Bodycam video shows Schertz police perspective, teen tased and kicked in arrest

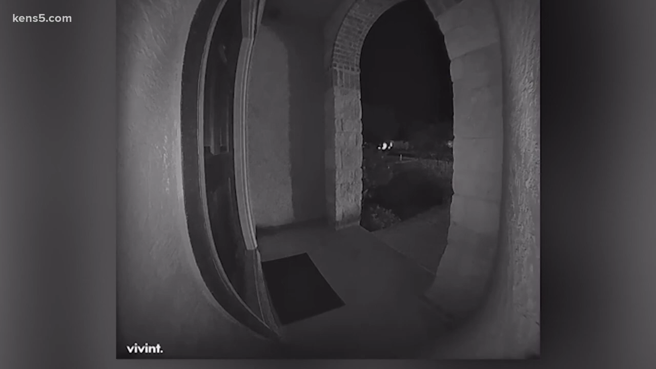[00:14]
Home surveillance video of Rayford's arrest went viral, showing police tase and kick him.
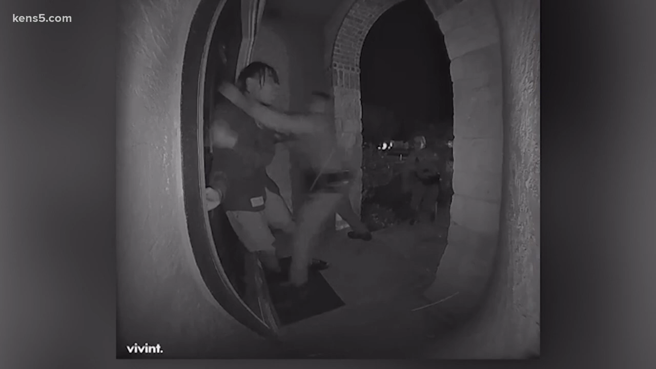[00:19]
Eyewitness News reporter Sharon Coe has been looking over this video all evening.